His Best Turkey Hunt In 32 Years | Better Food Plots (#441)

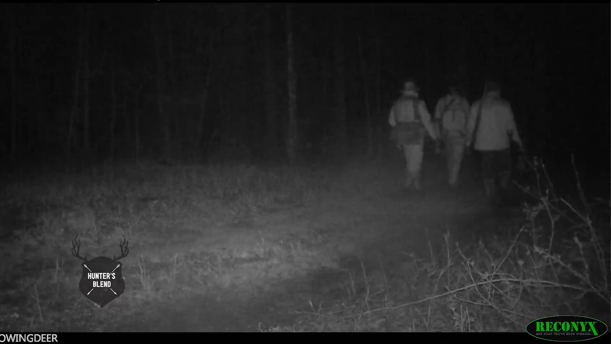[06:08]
Early the next morning, Scott, Tyler, and I headed to Big Boom Plot. This wasn't the first time Scott and I have hunted Big Boom.